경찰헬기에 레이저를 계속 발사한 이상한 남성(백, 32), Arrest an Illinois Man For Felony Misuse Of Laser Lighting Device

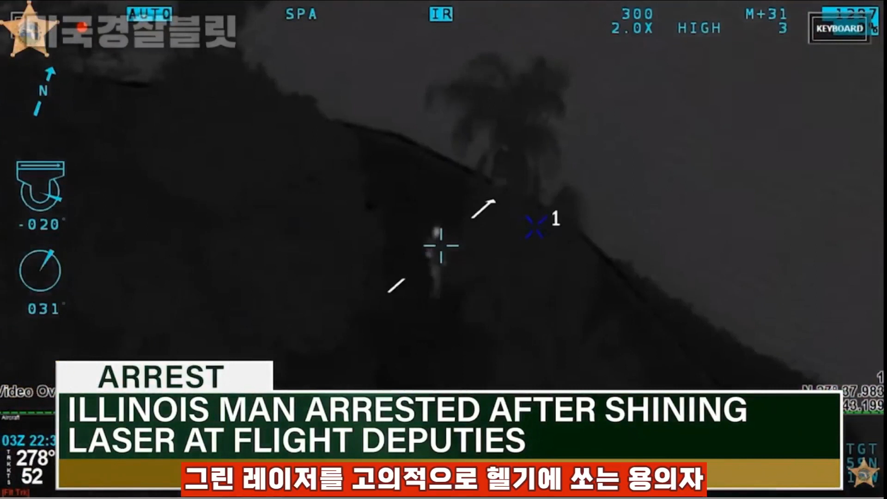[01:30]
Bravo 6, how are you doing it? Yes, over Nissan Altima. All right, so you haven't got a clothing description so we can tell that you're apart. Visual was maintained on the suspect, who was eventually observed getting into a Ford camper van. Flight deputies coordinated with patrol deputies on the ground, and the suspect, later identified as Michael Scott, was taken into custody.